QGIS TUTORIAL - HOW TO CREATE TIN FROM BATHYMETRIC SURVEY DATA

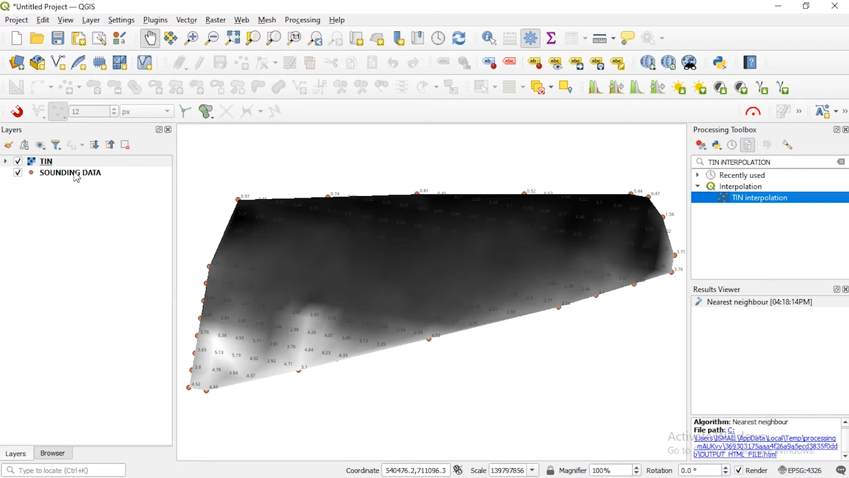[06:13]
um order our layer and return down so now guys you can see you can see the um distribution of the data so from here you can actually detuse that this particular there is a this particular area of the area of interest of the study area is um probably lower or higher